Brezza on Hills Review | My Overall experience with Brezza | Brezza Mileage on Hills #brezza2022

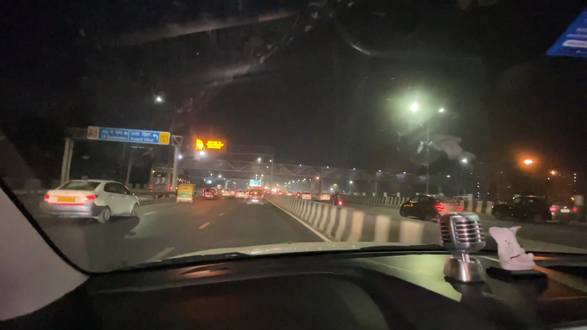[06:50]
और अभी भी आप देख सकते हो ऑफिस ट्रैफिक है, अराउंड 8:53 हो रहे हैं अभी रात के, तब उस ट्रैफिक में अभी चल रही है गाड़ी और ये माइलेज हमें शो हो रहा है।